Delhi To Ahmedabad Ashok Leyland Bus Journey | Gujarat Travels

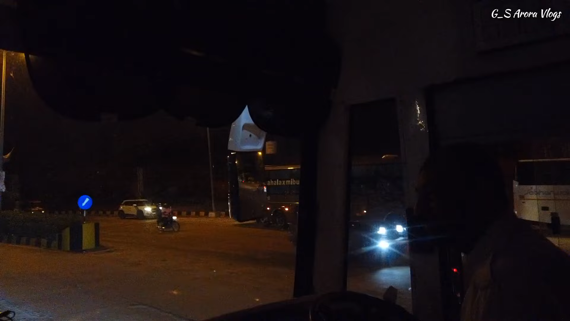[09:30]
तो भाई ये देख लो जयपुर में एंटर हो गए, और ये राजस्थान रोडवेज और अपनी बस में टक्कर की रेस लगी है भाई जाम में।